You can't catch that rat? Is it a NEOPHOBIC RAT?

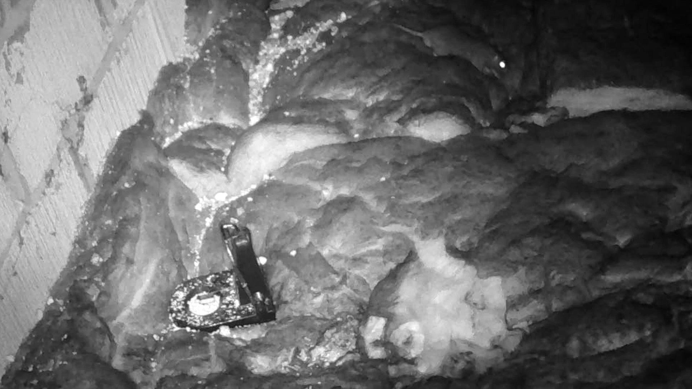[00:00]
let's show you the power of neophobia this looks like a juvenile rat you can see to the left of shot there's one of our favorites of black cat rat trap it's coming along you can see all those little white dots there they're all bits of oats um that we've sprinkled around to try and tempt this super neophobic rat the last of the pack and let's have a look what it does it can see it can see
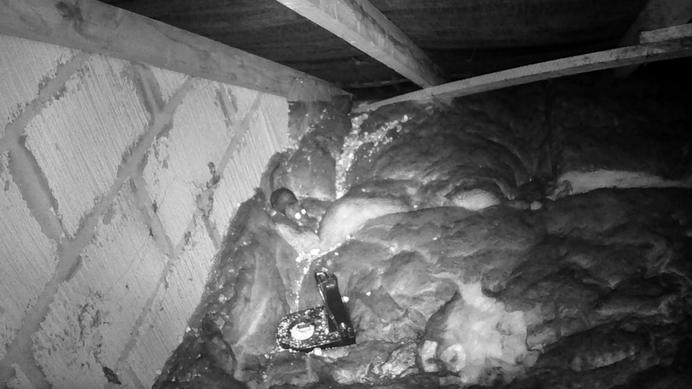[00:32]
what it wants on that trap there's a uh licorice all sort and you can see it's sniffing the air look it's sniffing the air it's like well i know these oats don't do anything bad to me so i think i'll just have another oat but all the time it keeps looking over look looking over it can see can smell that licorice all sort it wants it it wants it but it's like no no there's something not quite right here off it goes again and then oh it's brave now it's got
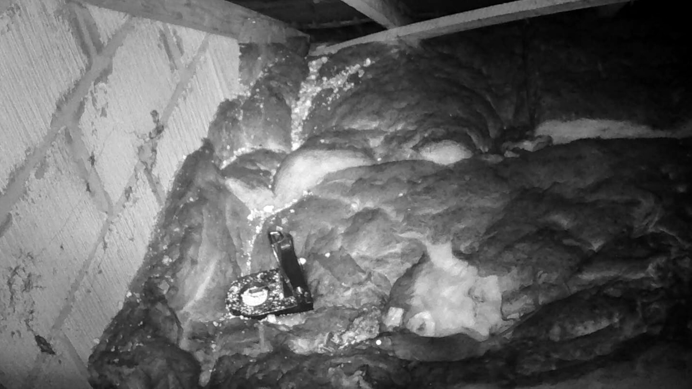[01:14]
brave it really wants that licorice all sort ah but no it's worked out that's a trap you see why it jumped back there it literally went no no no that's got something to do with humans and then it comes again in and it's decided i'll have a few more oats okay look how cautious it is if you want to see some more about black cat rat traps maybe you should subscribe